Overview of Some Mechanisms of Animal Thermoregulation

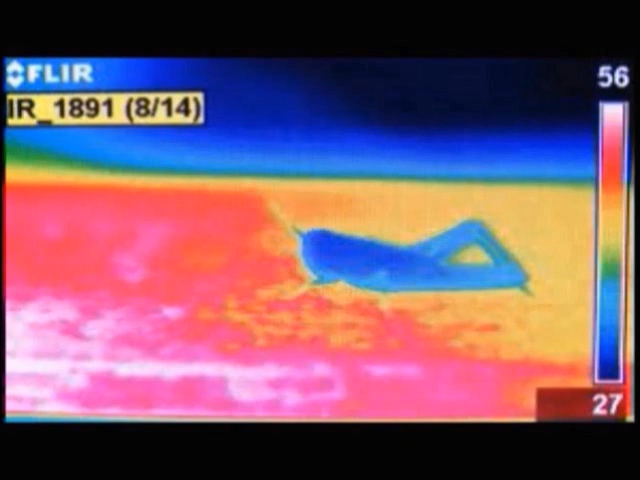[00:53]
these species regulate their body temperature by exchanging heat with their surroundings. They are known for their thermoregulation by behavior.